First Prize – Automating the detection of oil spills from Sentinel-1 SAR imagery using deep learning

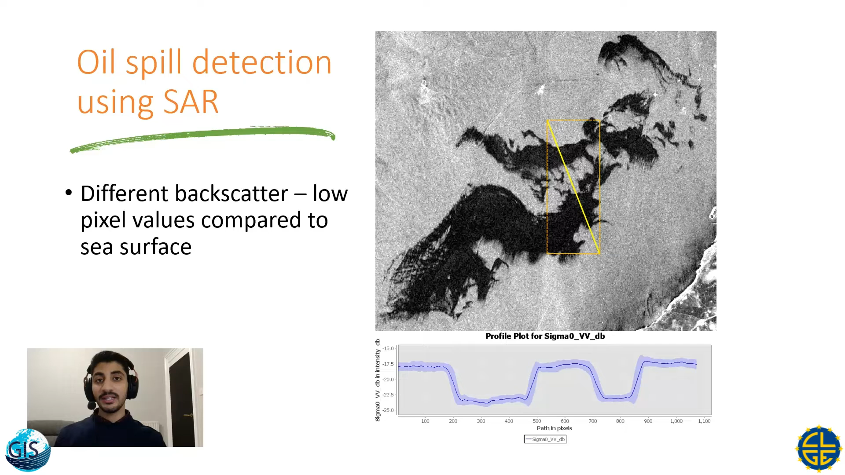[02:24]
In SAR imagery, oil spills will have lower pixel values compared to the surrounding and oil-free pixel values.